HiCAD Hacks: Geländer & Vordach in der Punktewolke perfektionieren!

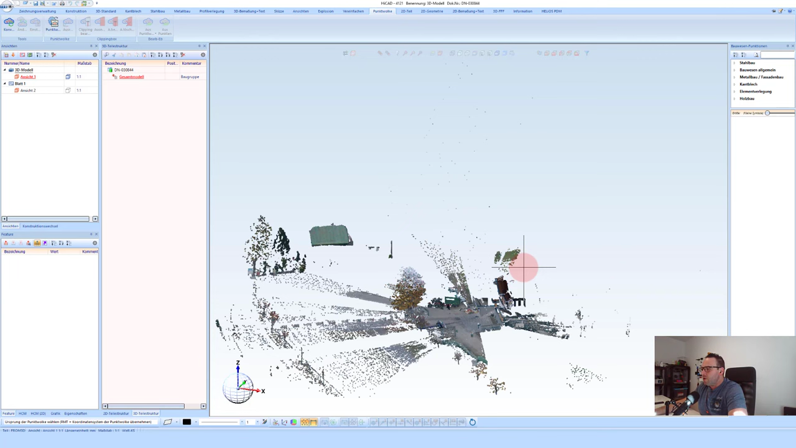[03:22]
konstruktion gelegt als erstes werde ich hier nach einer ausrichtung gefragt das heißt für mich ist jetzt wichtig ich möchte hier in diesem bereich konstruieren das heißt ich habe von kunden gewisse anforderungen bekommen
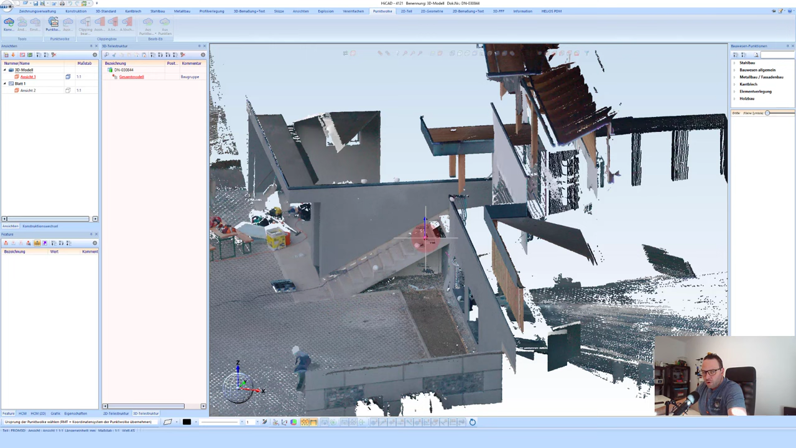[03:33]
die wir dann noch durchgehen werden das heißt ich werde hier die punkte wolke nach diesen nach
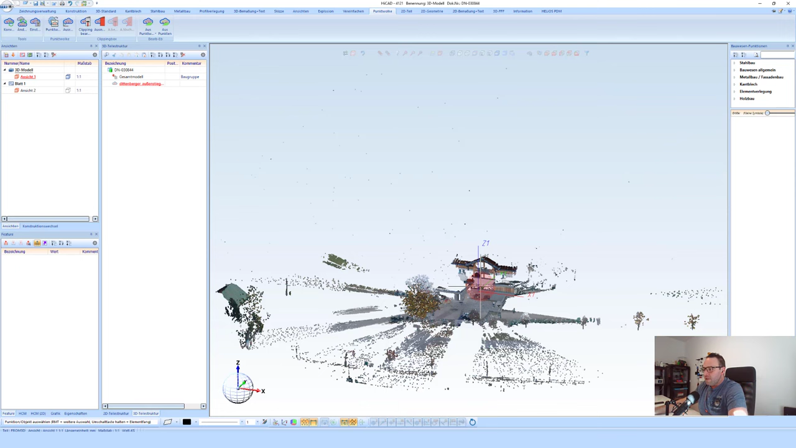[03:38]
dieser fläche ausrichten so im grunde genommen sieht man hier dass
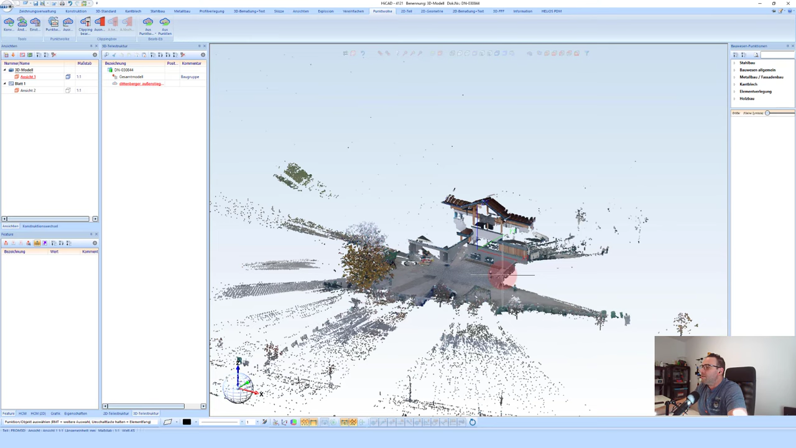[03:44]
diese punkte wolke natürlich sehr viel mehr umfasst und ich will ja nur in diesen
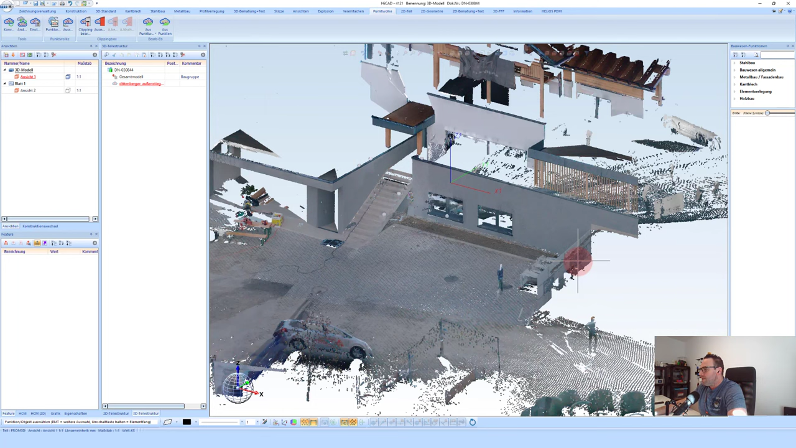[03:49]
kleinen teilbereich arbeiten das heißt ich werde hier in diesem fall die sachen die für mich
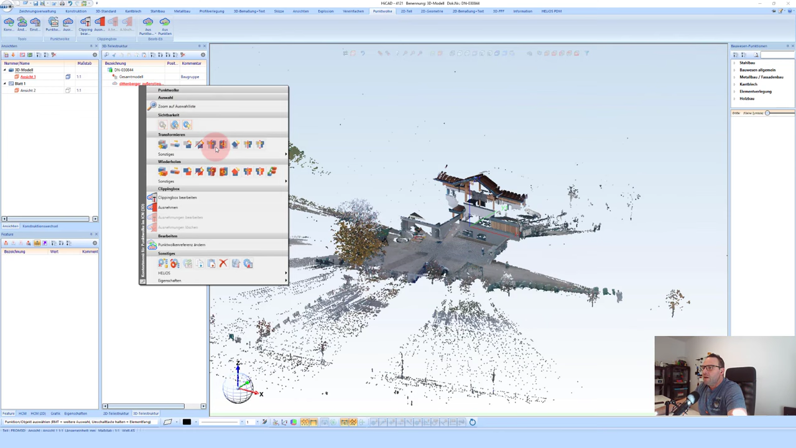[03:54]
nicht nötig sind einfach mit der clipping box bearbeiten einfach
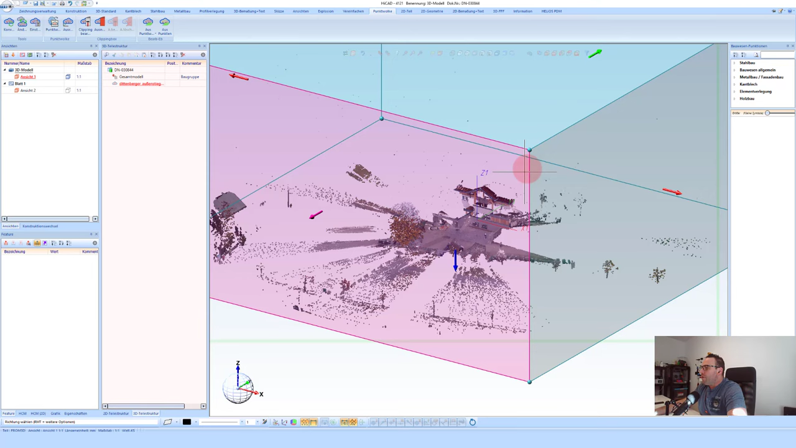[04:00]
verkleinern das heißt ich kann hier entweder auf die punkte oder auf die pfeile gehen und die clipping box in die diversen richtungen
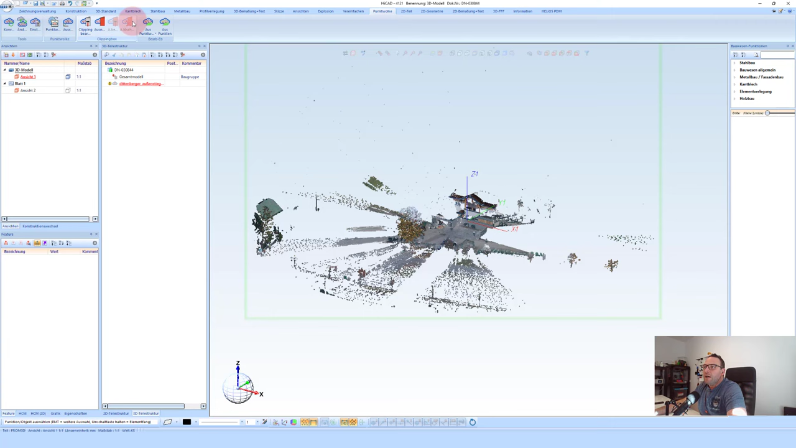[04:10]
verschieben also grundsätzlich habe ich dir hier auch nicht die möglichkeit ich persönlich arbeite am liebsten mit den pfeilen das
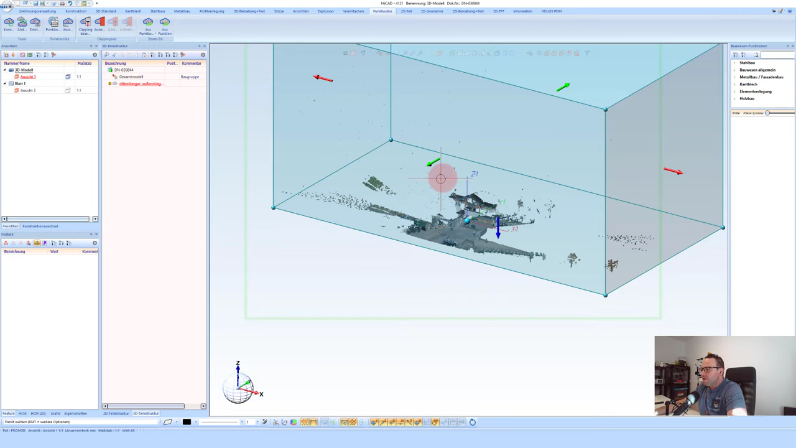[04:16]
ist natürlich auch wieder geschmackssache und kann hier einfach diese clipping box
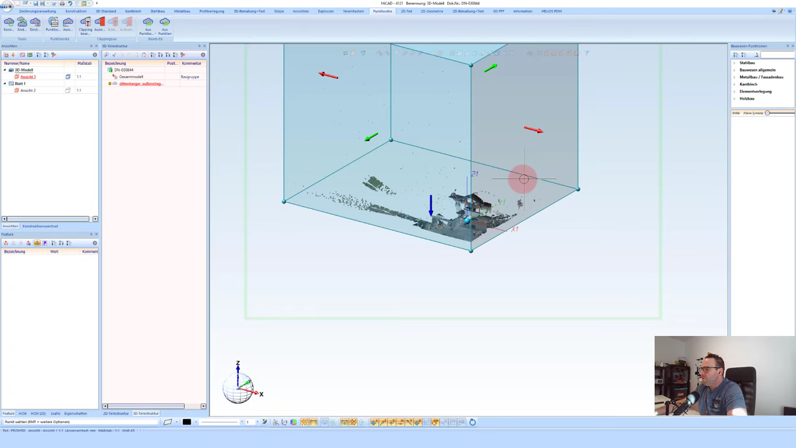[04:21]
verkleinern in der höhe noch
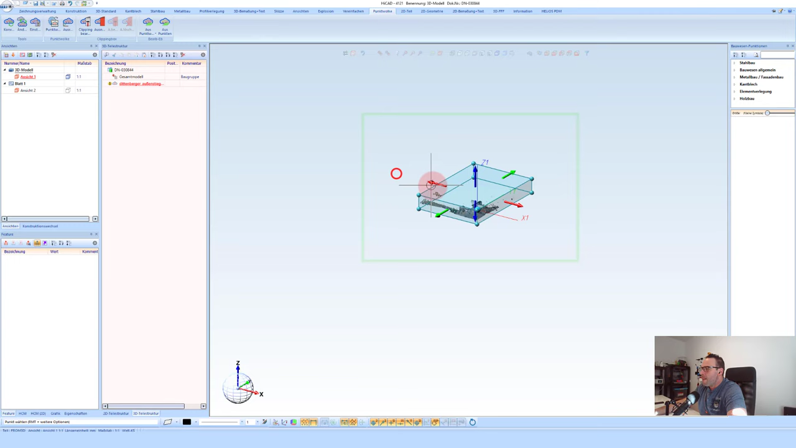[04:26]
so sehen wir jetzt an was ich hier
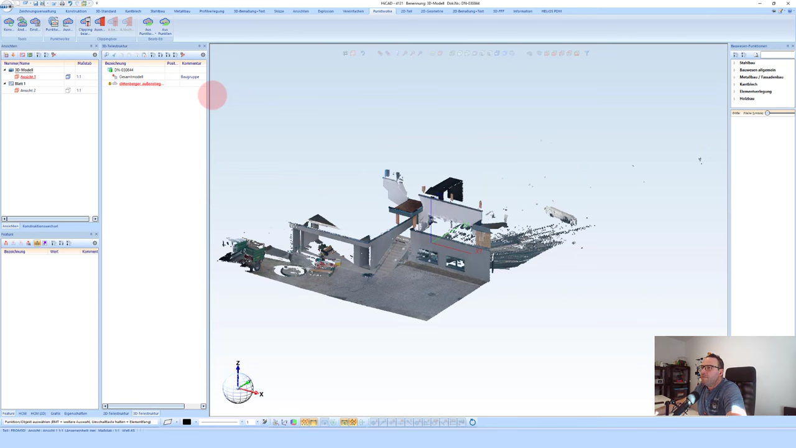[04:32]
habe ich werde diese clipping box natürlich jetzt noch kleiner machen weil eigentlich sehr viel drin ist was mich jetzt in diesem fall überhaupt nicht beschäftigt
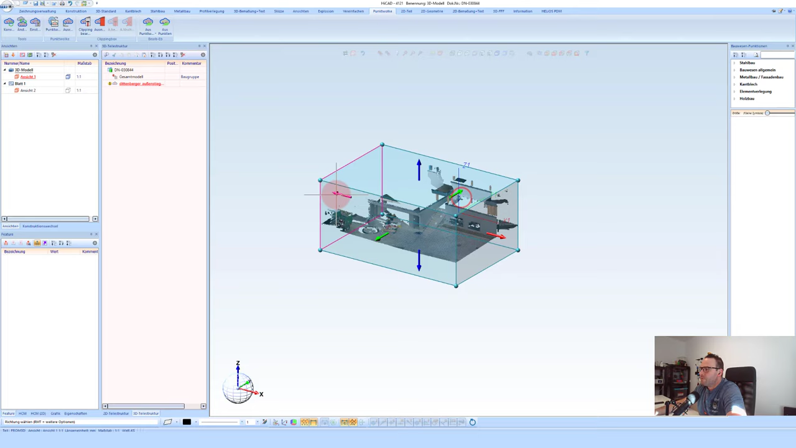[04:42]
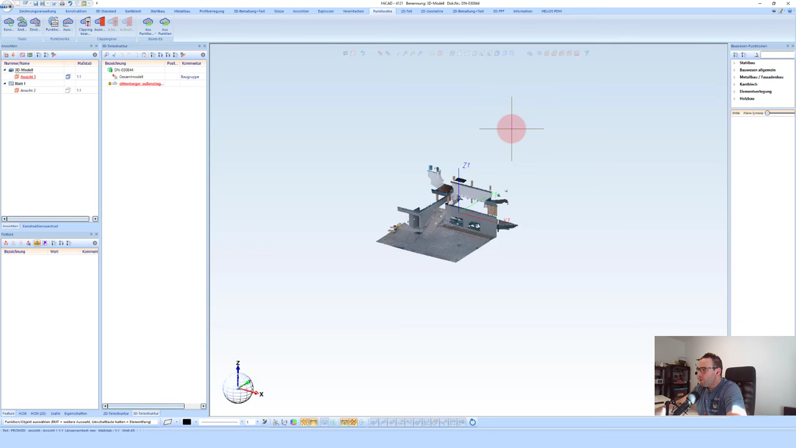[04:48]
so jetzt wurde meine clipping box ungefähr auf dem bereich den ich benötige verkleinert eigentlich habe ich gerade gesehen dass ich hier diesen bereich
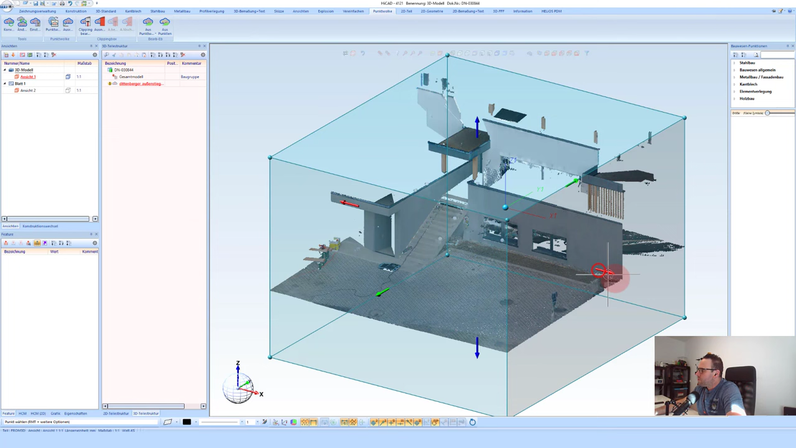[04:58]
noch etwas größer haben will so das ist jetzt meine
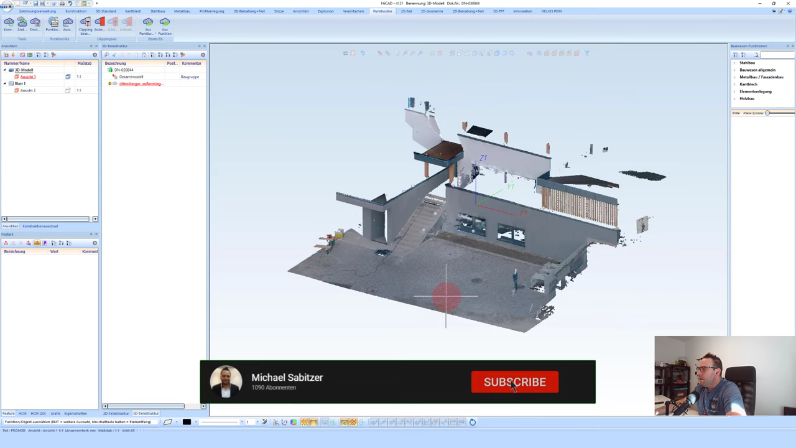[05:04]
punkte wolke wenn man dazu sucht dann sieht man natürlich dass hier diese vielen
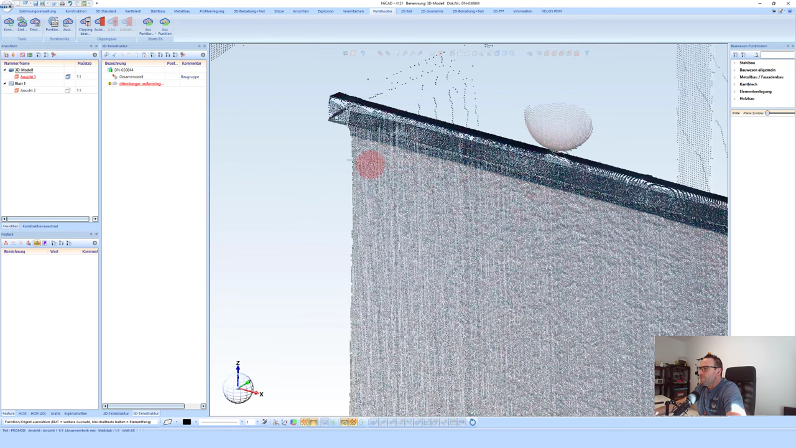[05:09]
einzelnen punkte die ich dann in weiterer hinsicht auch für die konstruktion nutzen kann vorhanden sind natürlich so wie auch in weiteren videos habe ich ja auch schon gehabt struktur ist alles das heißt ich möchte hier natürlich diese struktur weiter aufbauen das heißt ich möchte hier eine struktur baugruppe wo ich meine punkte wolke hinein lebt um diese in weiterer hinsicht dann später leichter ein und auszublenden zu können so
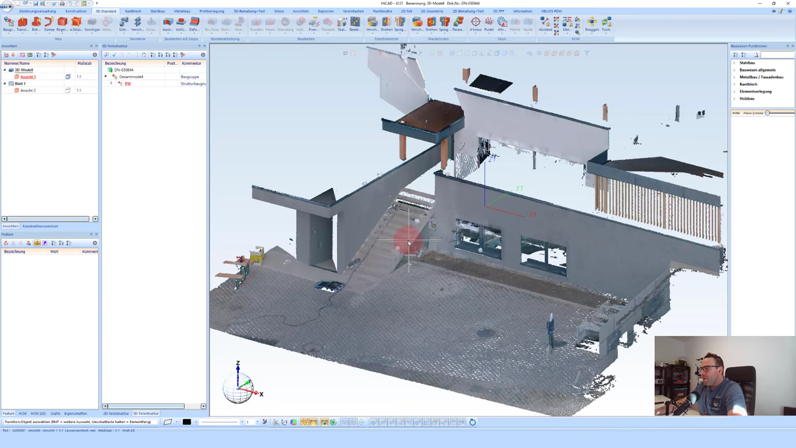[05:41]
im grunde genommen habe ich jetzt bei dieser baustelle folgende aufgabenstellung bekommen das heißt der kunde wünscht sich hier ein geländer auf hier auf der hinteren seite möchte eine wandhandlauf und hier möchte er ein kaputt spricht in keine kleine überwachung und das möchte ich mit euch ein bisschen hier gemeinsam durchgehen wie man mit dem arbeiten könnte das heißt wie gesagt struktur ist alles das heißt ich möchte hier meine weiteren strukturen
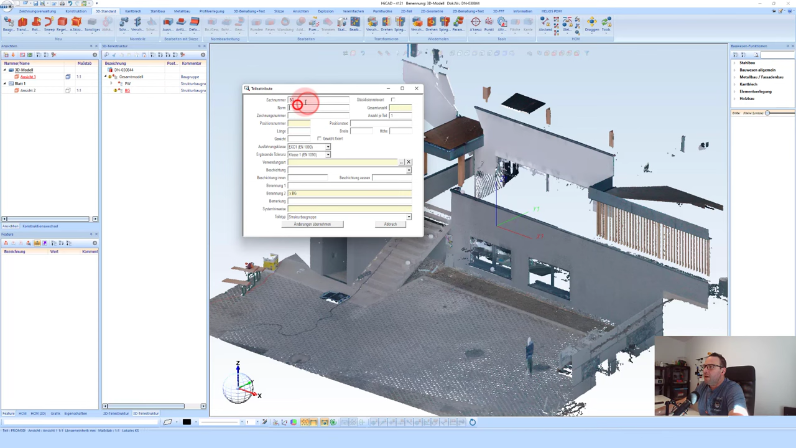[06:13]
jetzt gibt es einmal mein geländer als struktur das vom kunden gewünscht worden ist und es gibt noch die das vordach oder das dach nenne es jetzt vordach wo wir hier im prinzip dann rein konstruieren können so ich beginne hier im ersten schritt mit dem geländer das heißt ich möchte hier oder ich will hier einfach dieses gelände hier aufbauen dazu gibt